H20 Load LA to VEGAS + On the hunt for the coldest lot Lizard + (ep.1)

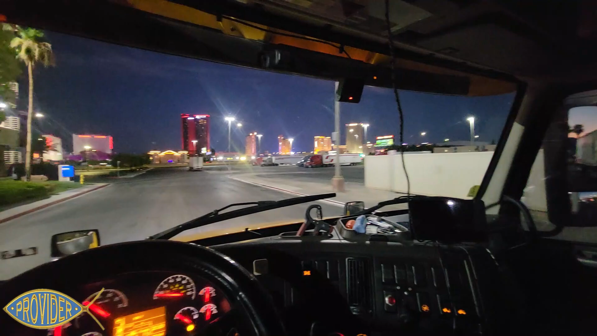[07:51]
let's go fall in line with everybody else, y'all. Yes, sir, man, everybody don't know about this parking lot, neither, they wore it out, yeah.
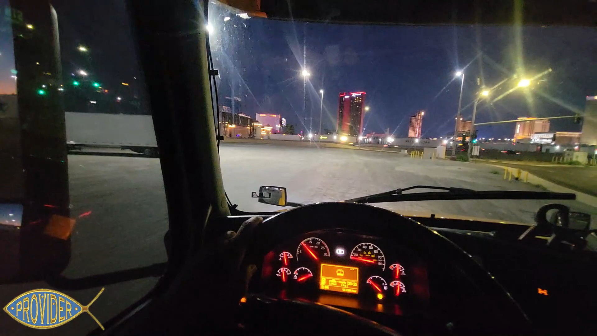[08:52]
That was pretty slick, backed up against that pole.